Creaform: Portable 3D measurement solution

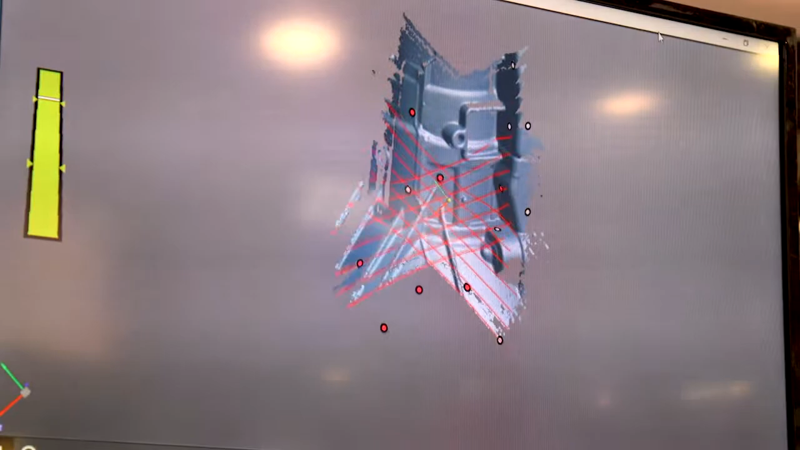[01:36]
the reflection of these lasers and provide a real-time scan mesh.
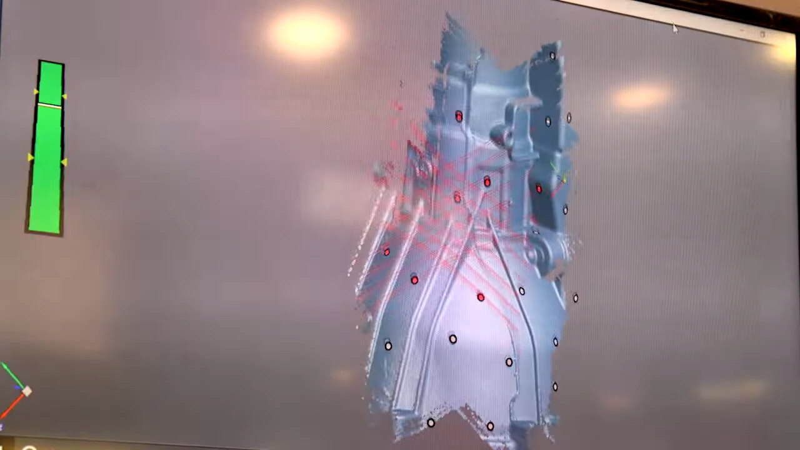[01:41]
With our targeting system it enables us to move the part and this is as intuitive to use as a video game. It can be learned by anyone in the factory and provides very fast output and measurement results.